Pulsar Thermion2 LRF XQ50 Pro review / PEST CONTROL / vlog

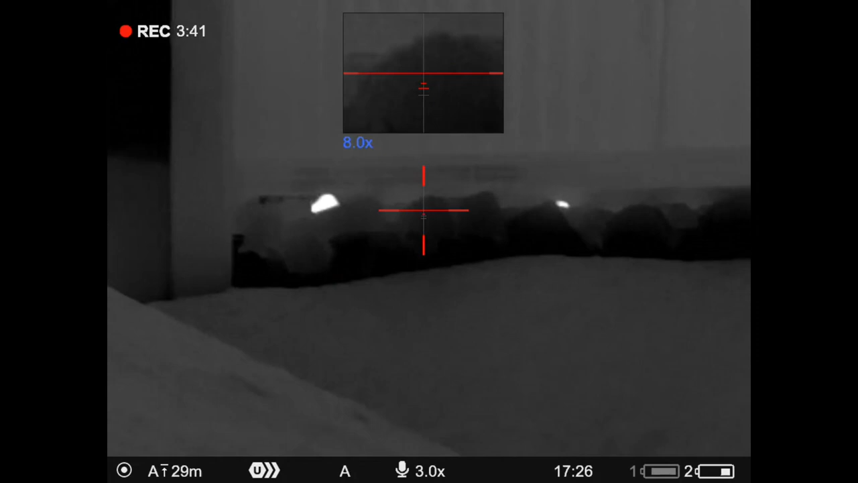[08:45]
I don't actually fire any shots for a few seconds here and I've
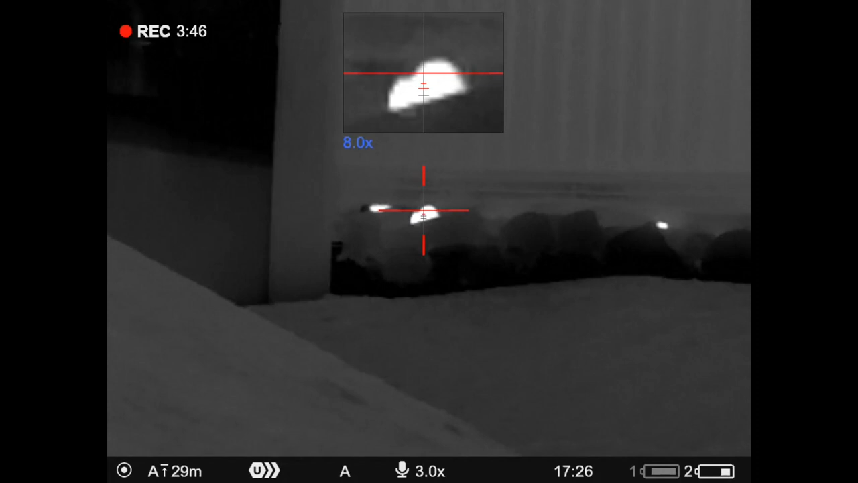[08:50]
included this footage because I'm going to send this video to the farmer so he knows
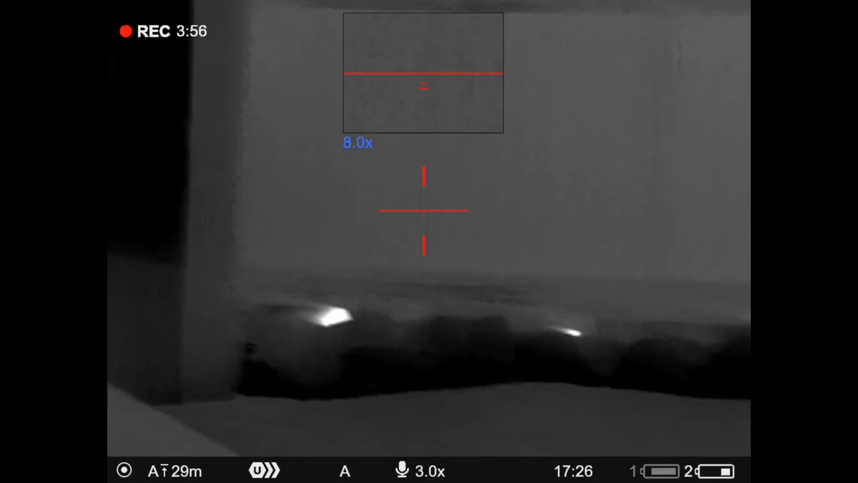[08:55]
exactly where this rat activity is he knows whether it were to find the
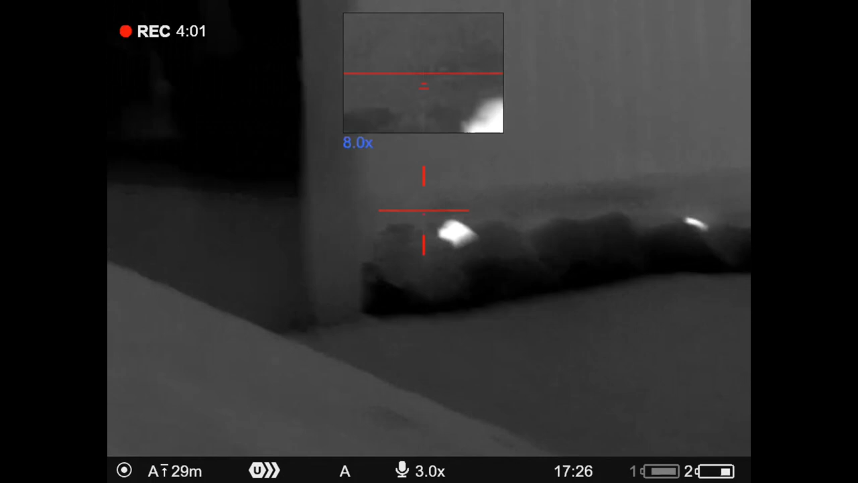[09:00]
the bodies the next day but I think it's important to show him the some of these crevices
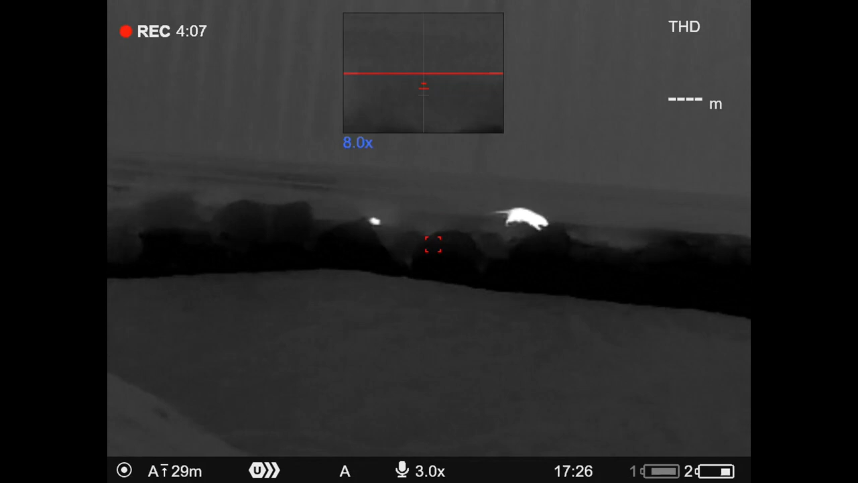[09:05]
within the the far stone wall where the the rats are lurking
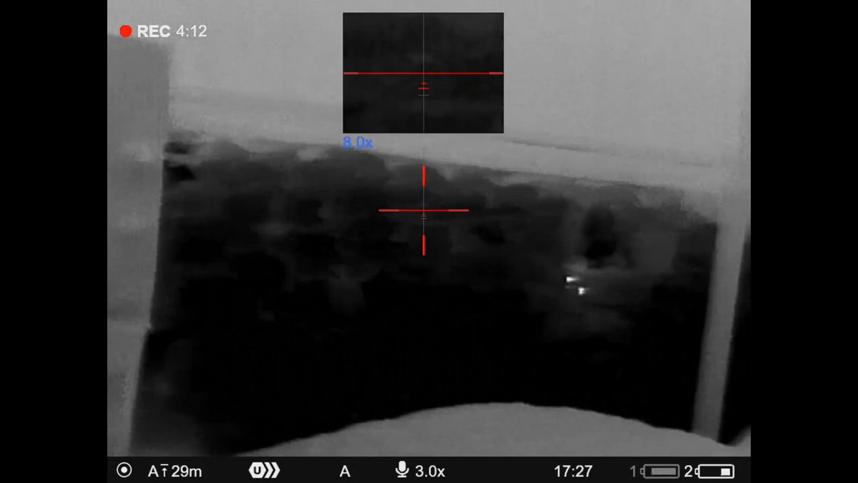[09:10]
and oh there's a couple there on the right right there
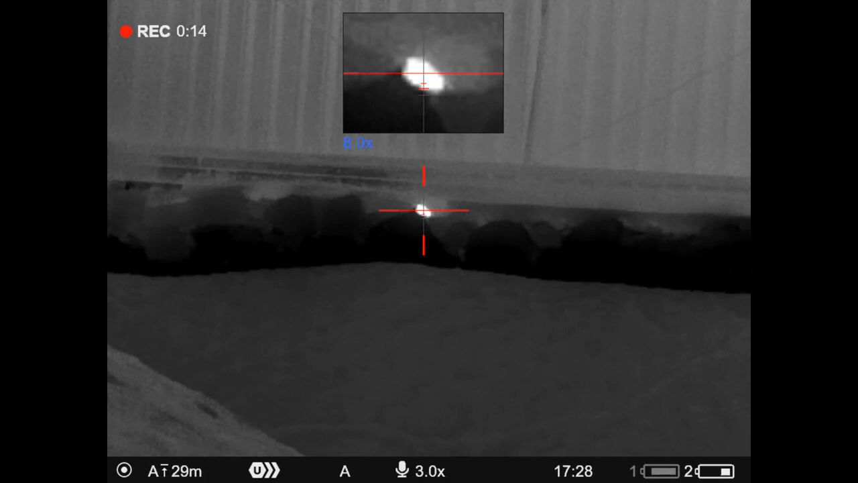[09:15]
both that shot and this next one struck slightly high by exactly the same amount
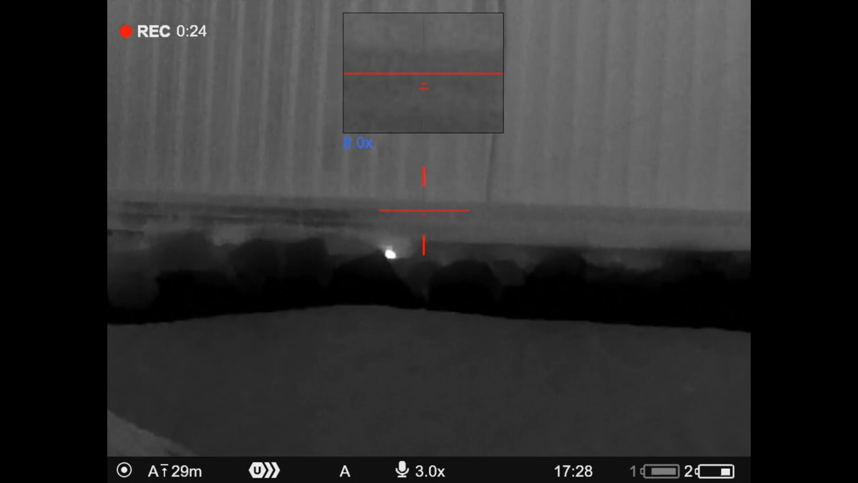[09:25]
thankfully you can see the pellet strikes glowing in there as little dots so
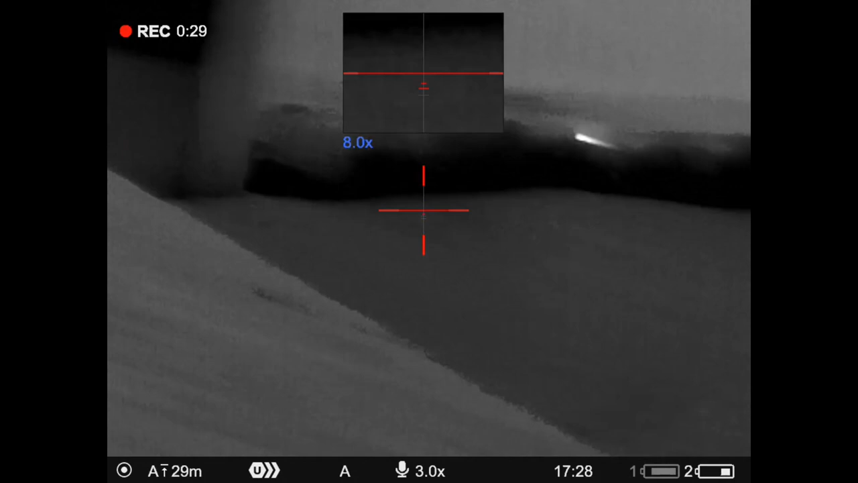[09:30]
for the rest of this evening I aimed with a little bit of hold under just to be sure thankfully this rats completely oblivious to my two high shots because it's in a crevice so
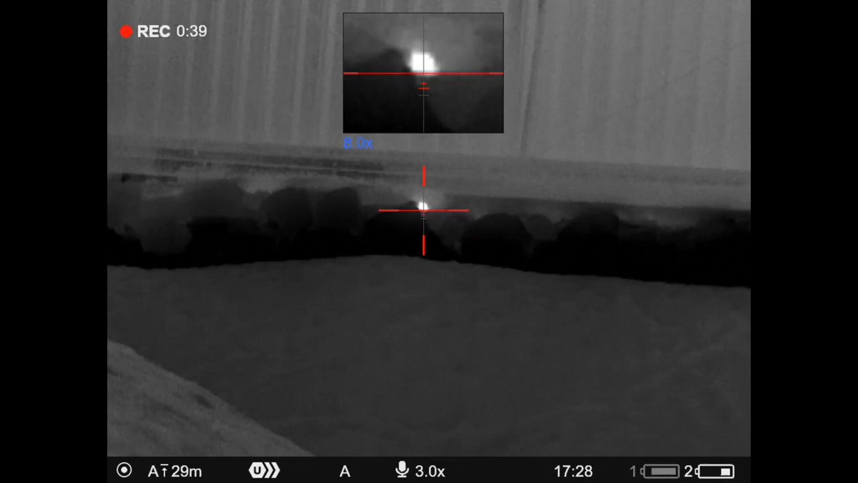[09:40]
I aimed slightly low and got it this time
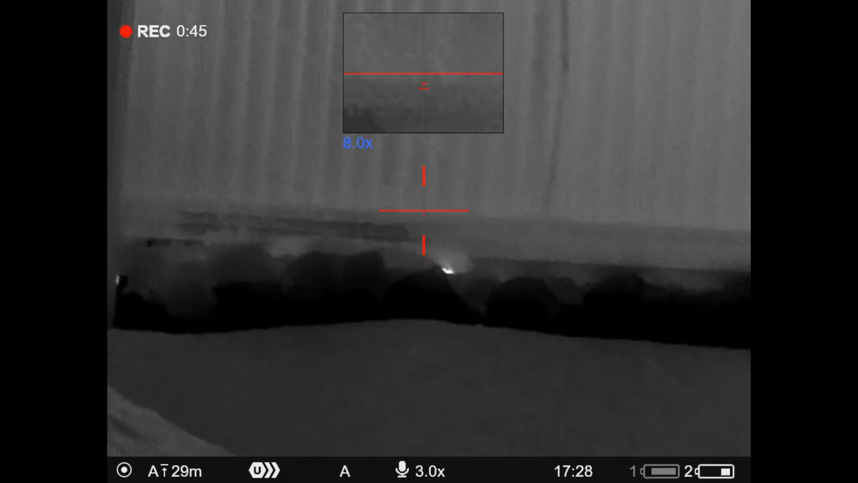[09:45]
before I target them these two run off into the crevice
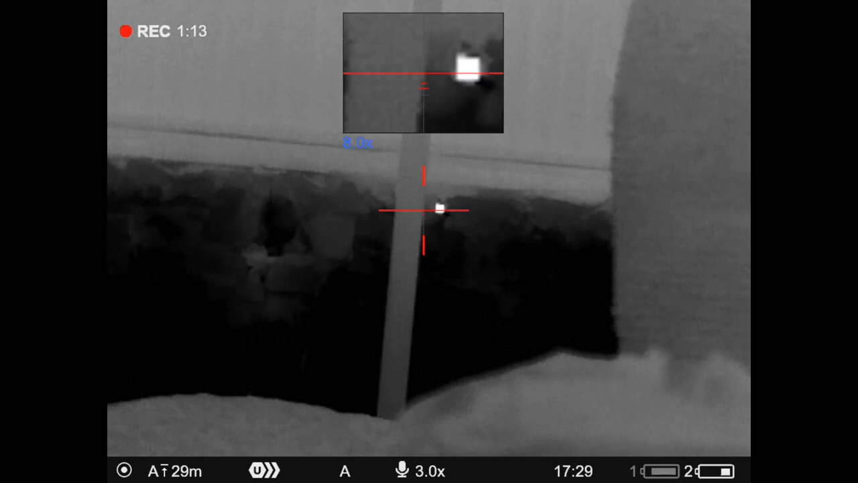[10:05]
a disadvantage of thermal as you can see is you don't have the definition of night vision so where's the head
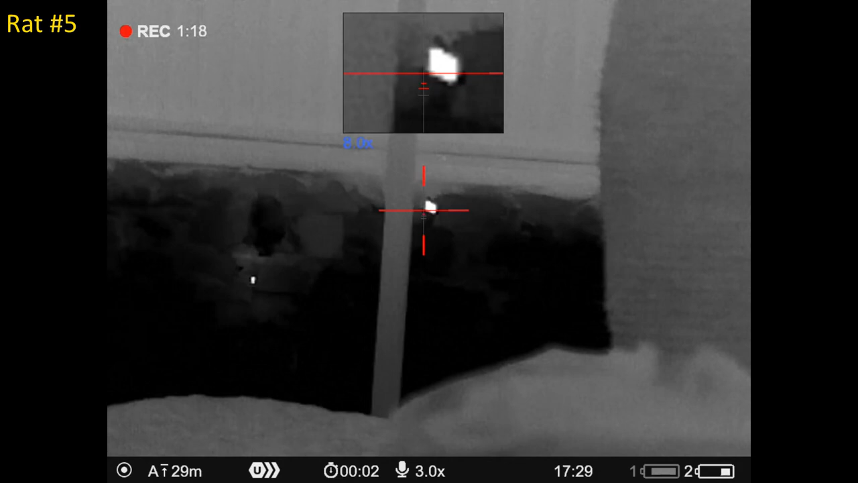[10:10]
got it anyway
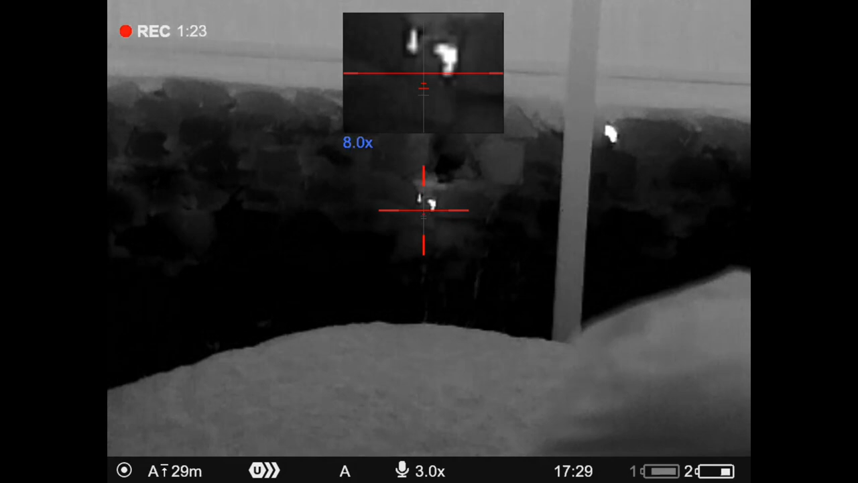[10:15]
though and while waiting for these to reappear in this little crevice halfway up the wall I've popped in a second pellet to be sure
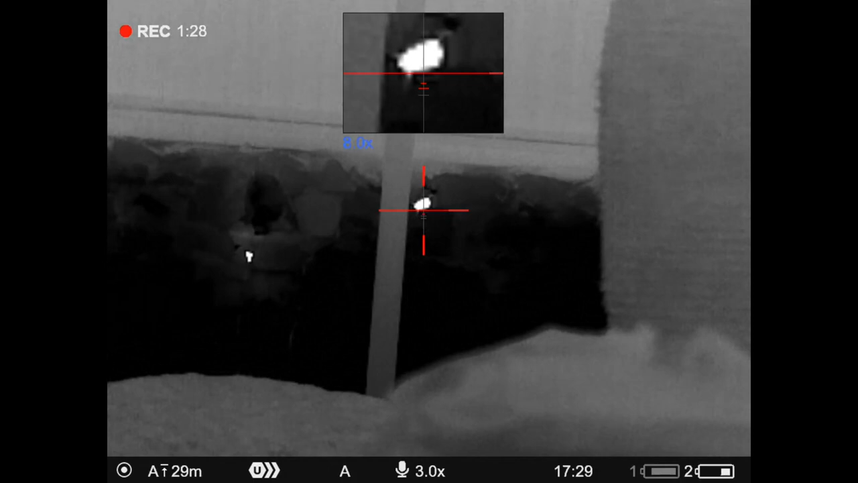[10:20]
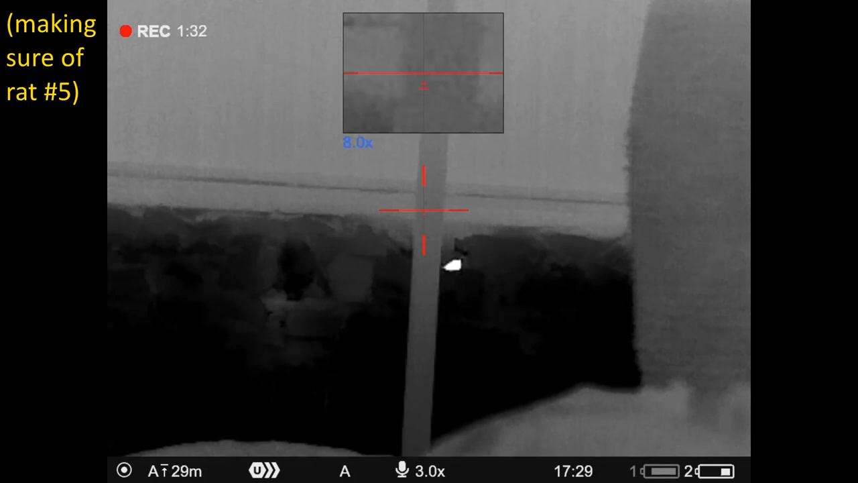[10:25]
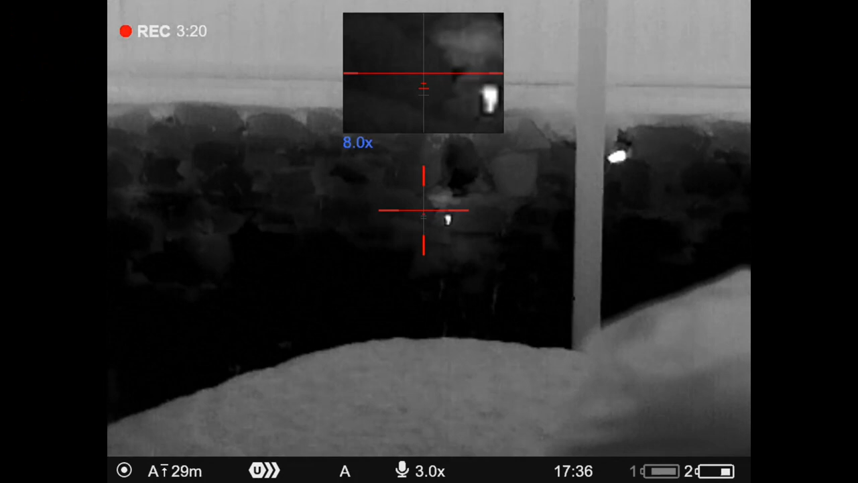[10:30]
these rats keep reappearing looking at me through this little crevice so I get myself steady facing them and then I spot one down below in the hay